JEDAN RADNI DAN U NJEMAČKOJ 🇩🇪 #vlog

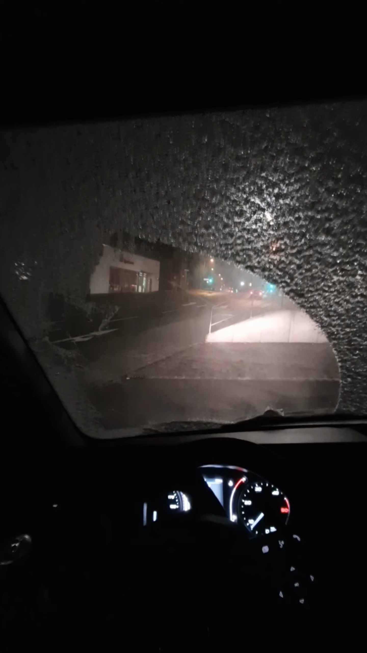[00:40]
Za početak. Ništa. Palimo. To jeste, mašina je upaljena. Startamo, gasi. Vidimo se u sljedećem dijelu. Vrijeme da stignemo na posao.
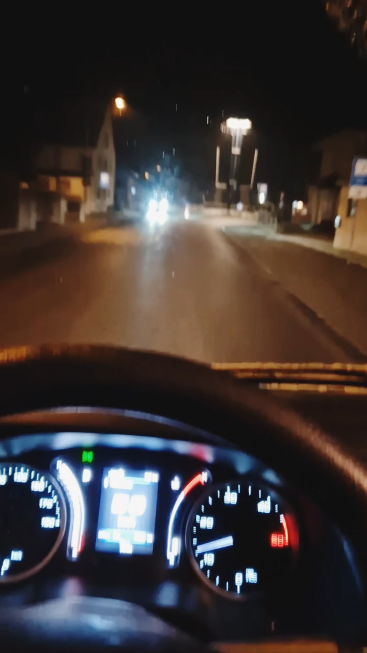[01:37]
Pa da vam pokažem prilike gdje se nalazimo. To je taj put.
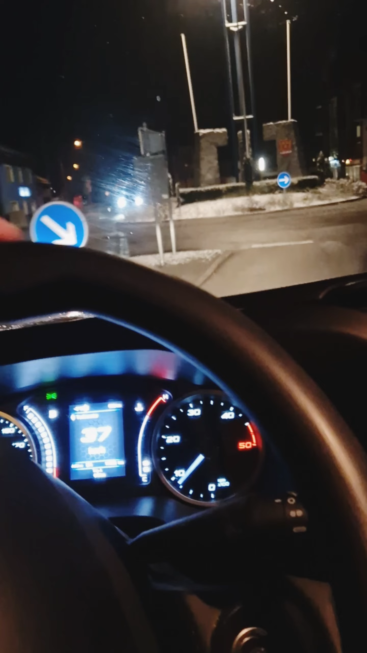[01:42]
Baš sad kružim to. To su ti njemački sporedni seosko brzi putevi, ne znam kako da nazovem ovo.
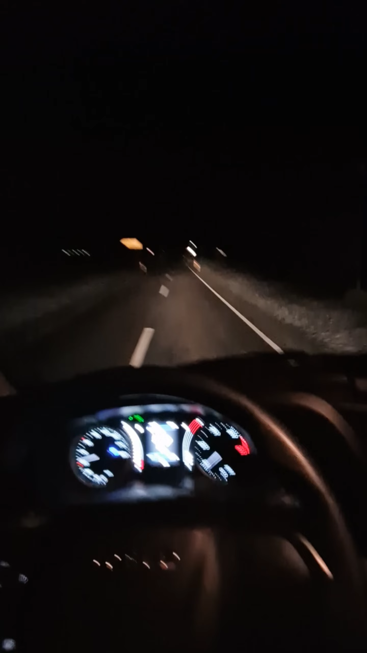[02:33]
Dakle, ja gdje god da krenem, to je užasan mrak. Su krivine neke, nešto Bože sve što dobro mi je. Morat ću malo ovo usvojiti.